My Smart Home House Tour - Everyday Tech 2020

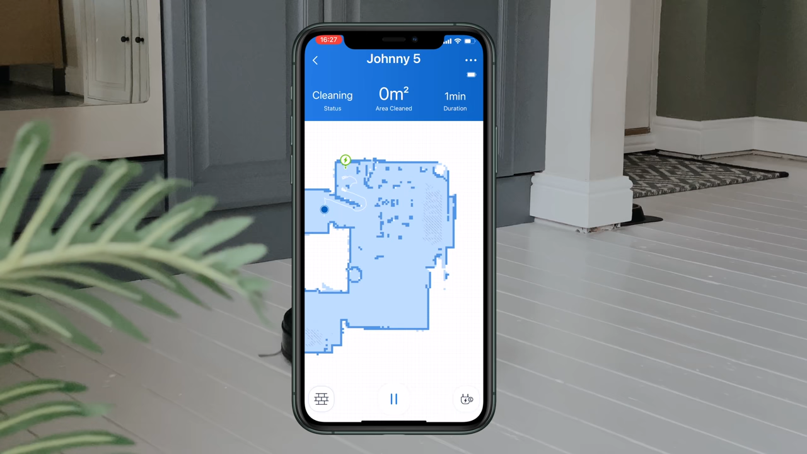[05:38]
So it would even work out where the tables and chairs are, and it won't even hit them. So once it's worked out where those items are in the room, it will navigate around those.
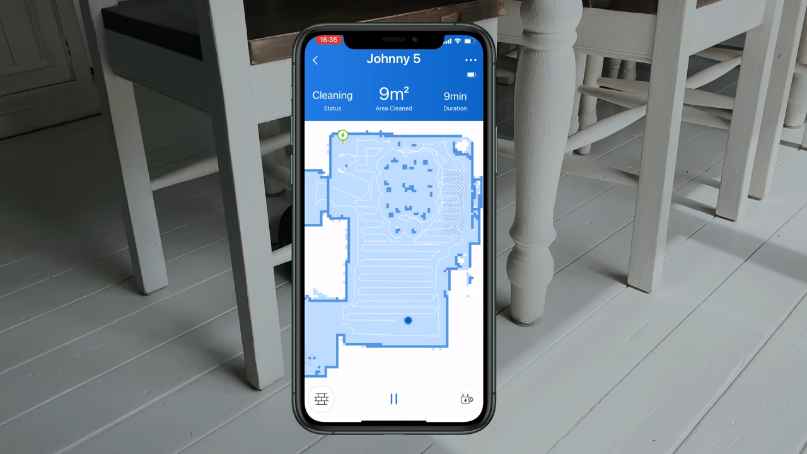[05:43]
You can even see in the app the route that it's taken, how much time it's spent cleaning,